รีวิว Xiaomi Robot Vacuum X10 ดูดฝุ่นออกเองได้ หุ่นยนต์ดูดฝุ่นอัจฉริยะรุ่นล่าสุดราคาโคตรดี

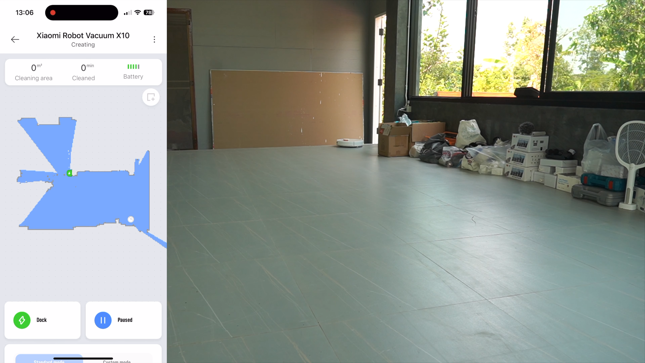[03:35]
ัวน้องต่งนะเขามีเซ็นเซอร์อยู่ ไปสุดขอบตัวบ้านแล้วนะสำหรวจตัวบ้าน
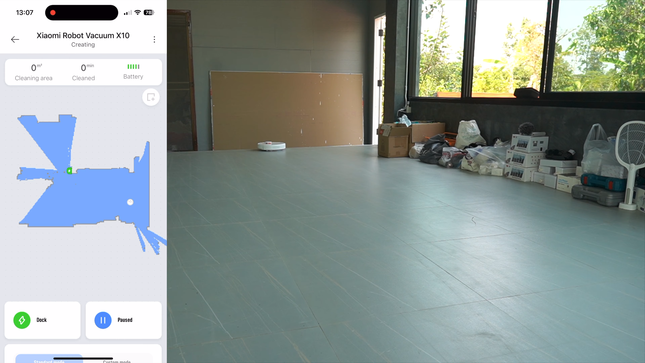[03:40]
อยู่ ว่าจะไปตรงไหนให้มันแบบว่าใช้เวลาน้อยที่สุดดีตอนใช้งานเนี่ยก็แนะนำ